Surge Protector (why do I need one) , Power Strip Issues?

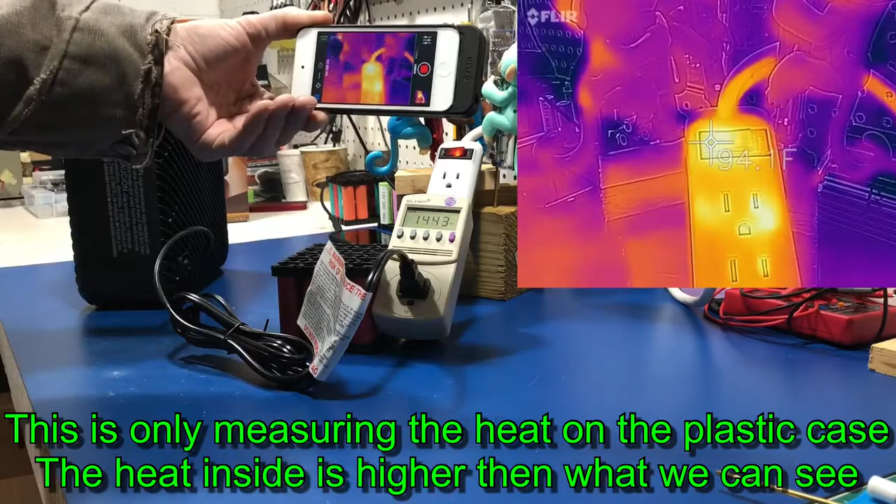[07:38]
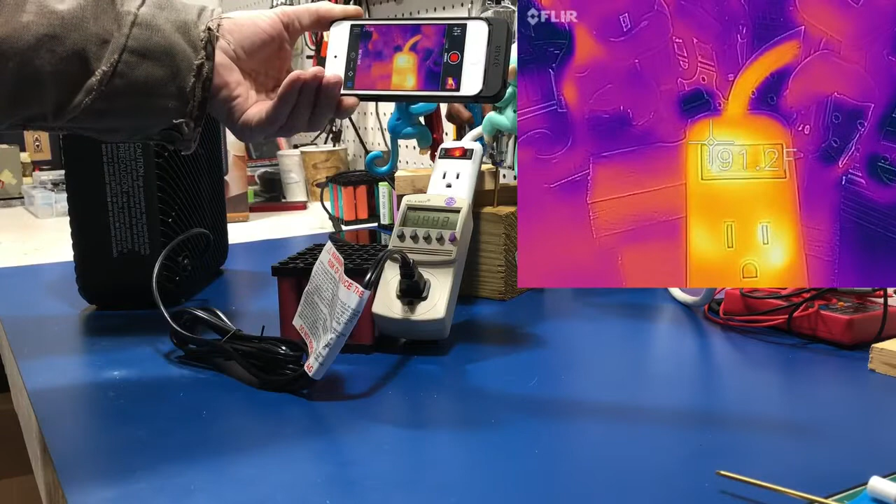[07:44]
so we're about 96 97 i saw there oh i saw flip to 100
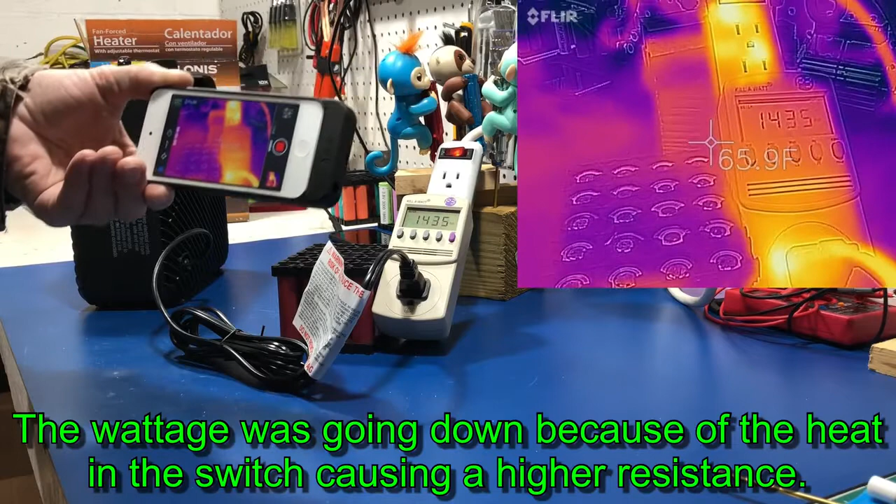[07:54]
On screen: spot 65.9°F
and my wattage is going down oh and there it trip so